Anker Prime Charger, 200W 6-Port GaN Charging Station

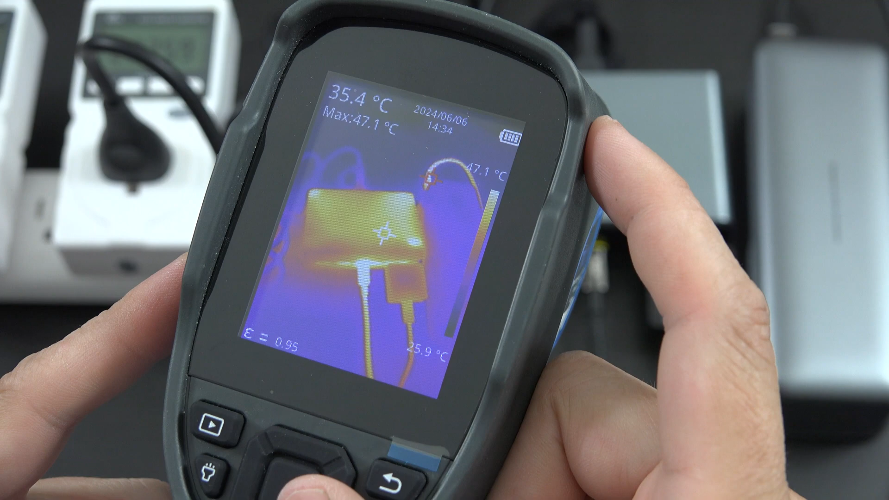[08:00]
On screen: spot 35.4°C, max 47.1°C, scale bottom 25.9°C
all right so if you can see my thing here it's showing that the hottest point is at 45 almost 40
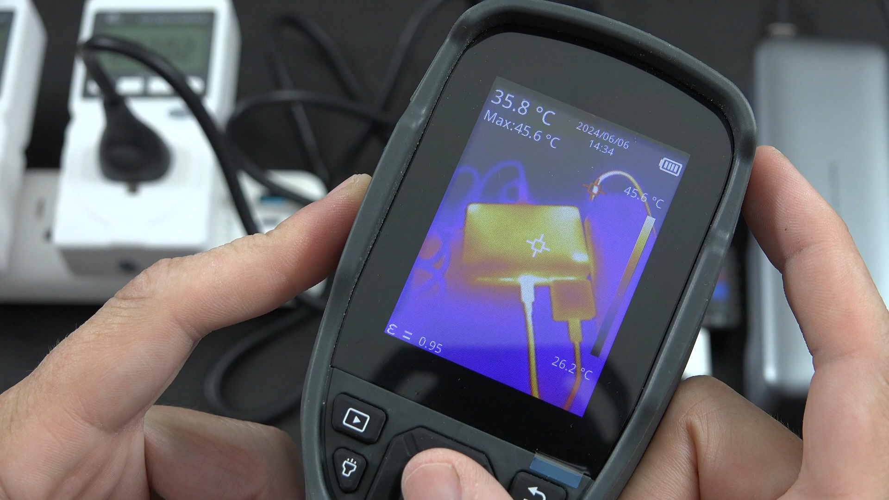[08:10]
On screen: spot 35.8°C, max 45.6°C, scale top 45.6°C, scale bottom 26.2°C
yeah the 46 celsius so the power bank which
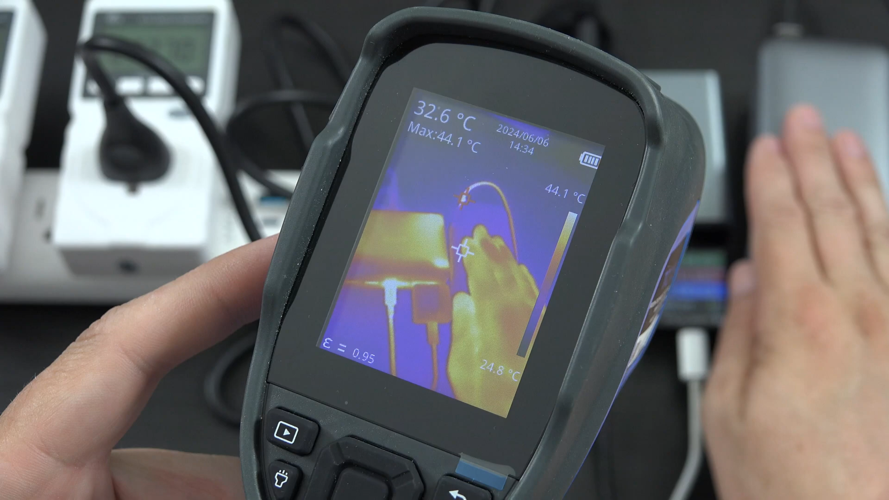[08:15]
On screen: spot 32.6°C, max 44.1°C, scale top 44.1°C, scale bottom 24.8°C
my hand is much hotter than the power bank so let's give this some time let's
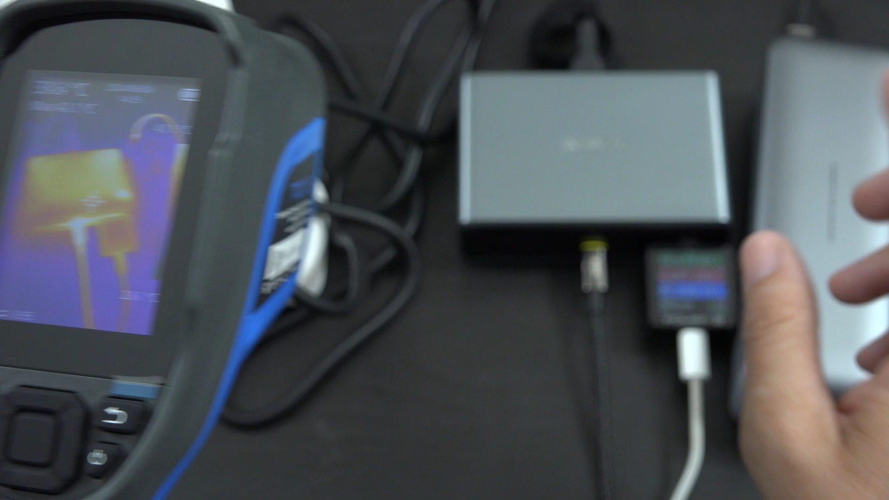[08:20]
let these two things charge up and we'll uh come back and see how hot they
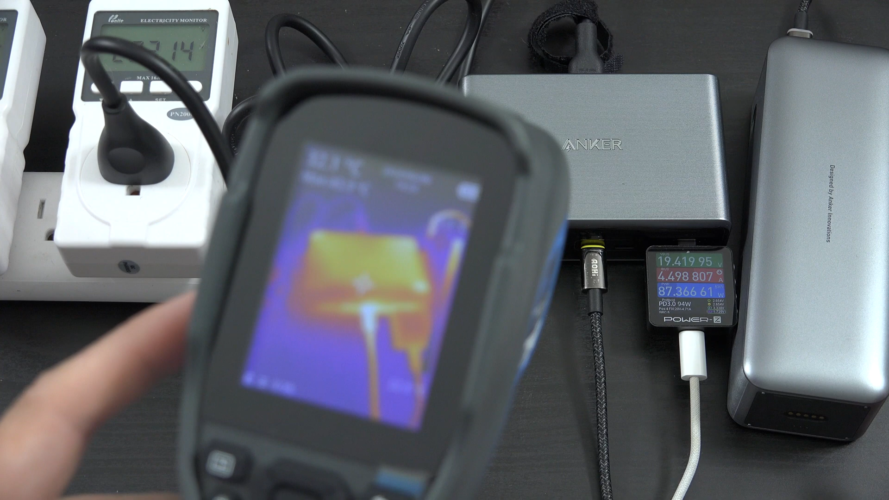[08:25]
get that's actually quite interesting that look look at the cable you can like follow the cable all
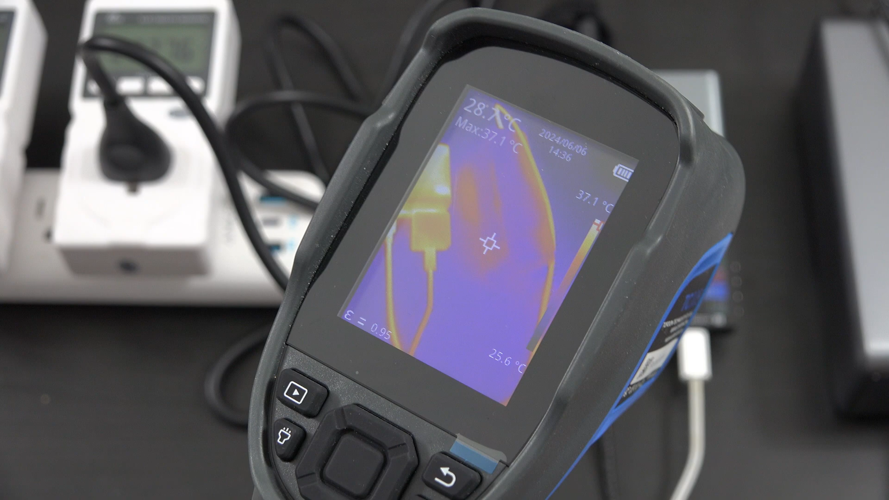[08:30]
On screen: max 37.1°C, scale bottom 25.6°C
the way and so I touch the cable and it's not warm
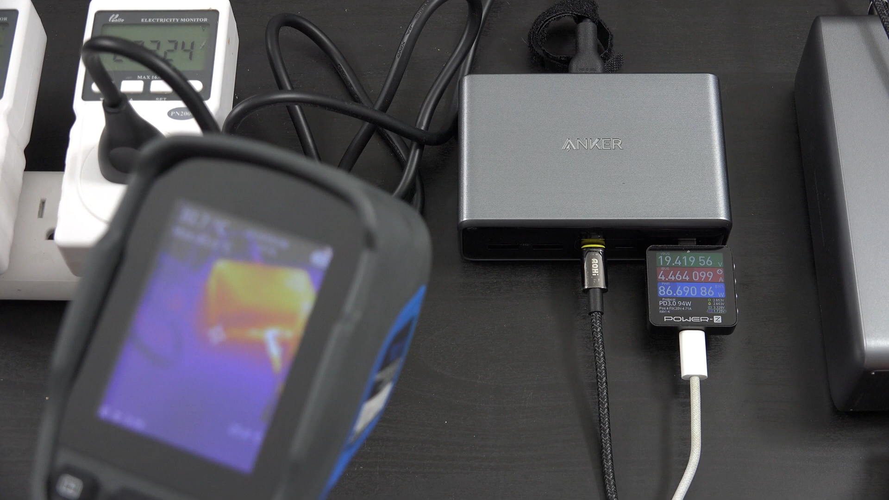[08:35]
like I don't know I can tell it there's definitely some heat being generated but I wouldn't even call it warm and uh we're still at
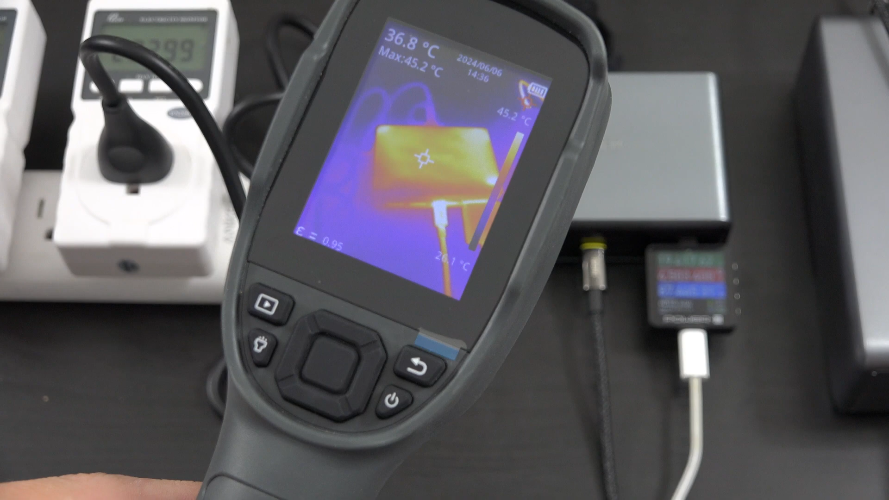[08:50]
On screen: spot 36.8°C, max 45.2°C
there yet so it's hotter than my hand interesting okay I
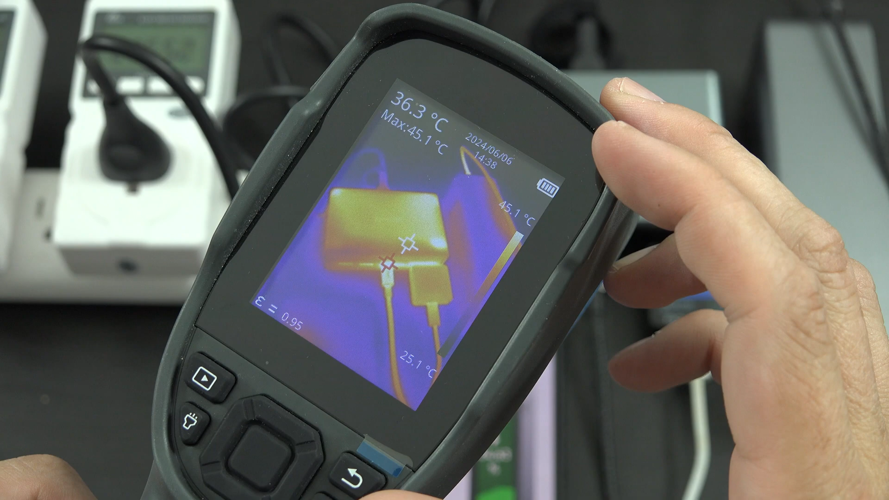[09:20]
On screen: spot 36.3°C, max 45.1°C, scale top 45.1°C, scale bottom 25.1°C
celsius okay I've saw 50 just now 50 so we're getting we're getting there we're generating a little
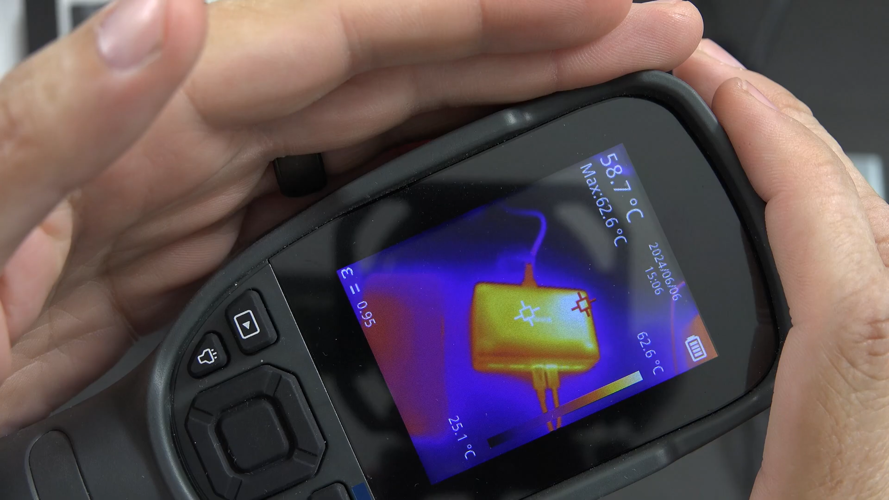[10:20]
On screen: spot 58.7°C, max 62.6°C, scale top 62.6°C, scale bottom 25.1°C
like we're at 62 degrees on the surface but
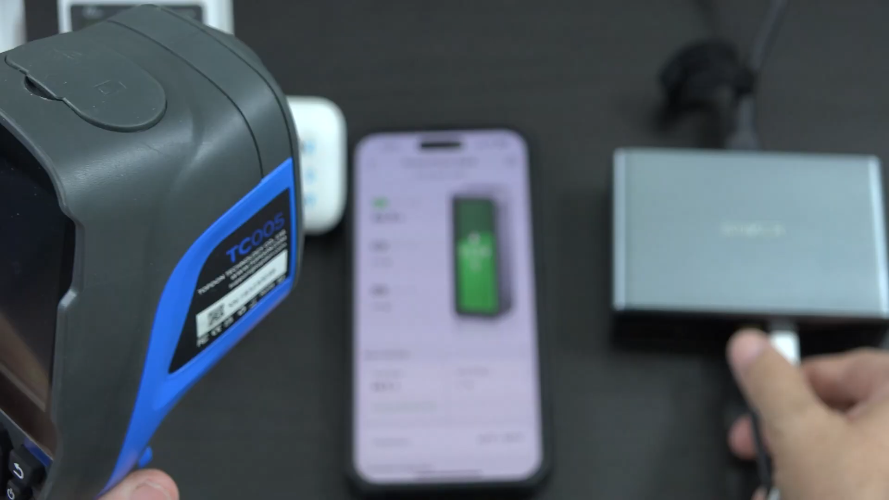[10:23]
there are going to be some spots of this that
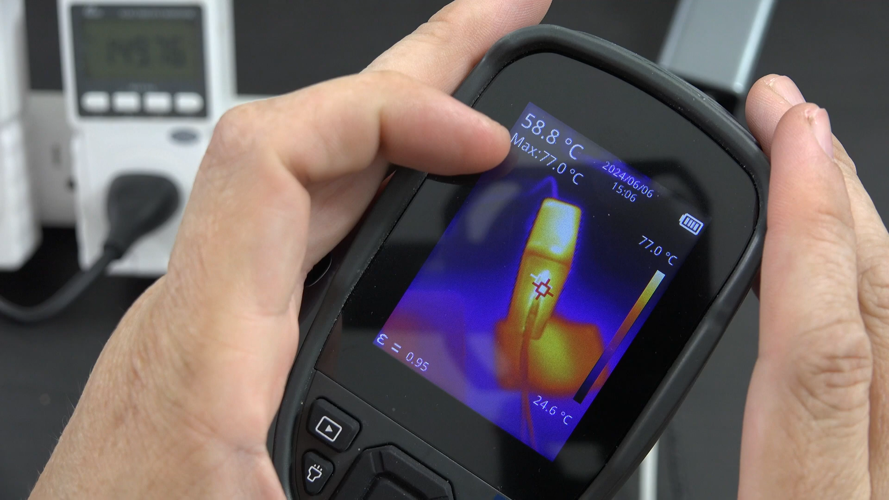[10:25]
On screen: spot 58.8°C, max 77.0°C, scale top 77.0°C, scale bottom 24.6°C
are closer to 80 degrees so this thing is quite warm yeah